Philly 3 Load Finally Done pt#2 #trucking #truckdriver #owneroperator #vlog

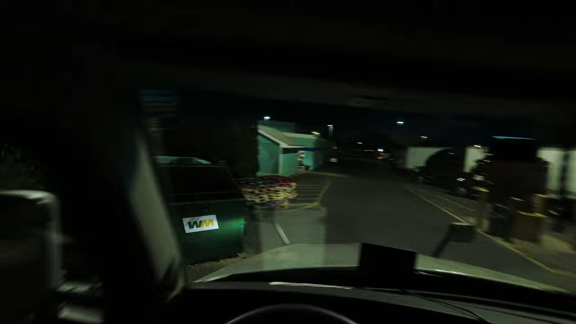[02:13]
actually let's pull over and get some fuel if if the fuel island isn't packed which it probably is but we shall find out I was parked in the middle of the road here
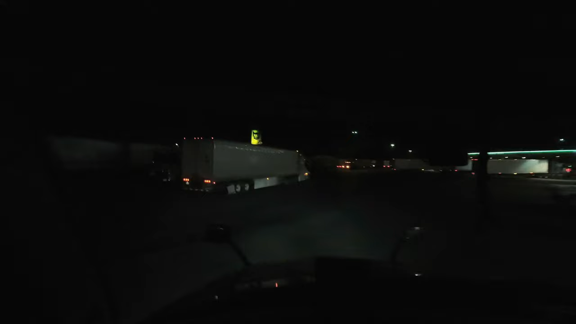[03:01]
around in here without people being parked all over the place oh okay I'm gonna go get fuel so I don't have to pay for